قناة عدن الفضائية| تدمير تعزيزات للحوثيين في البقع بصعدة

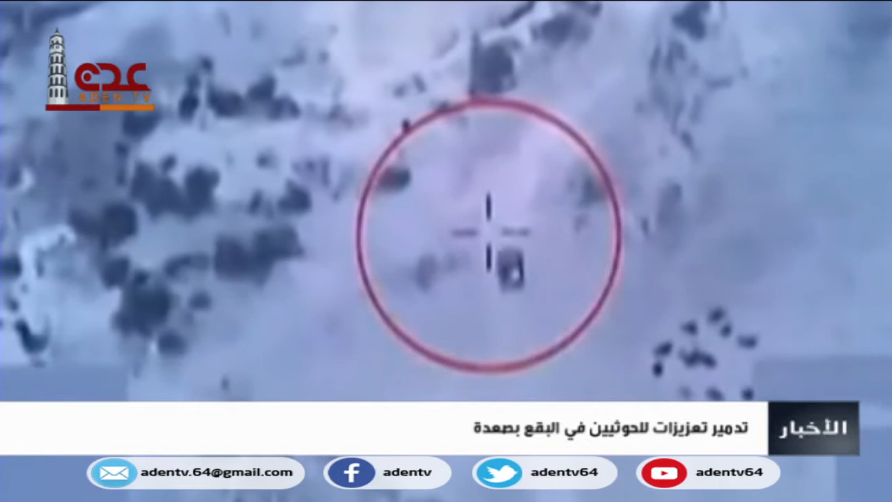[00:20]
الغارات الجوية أسرت عن مصرع وجرح عدد من عناصر ميليشي الحوثي المتمردة وتدمير أطقمة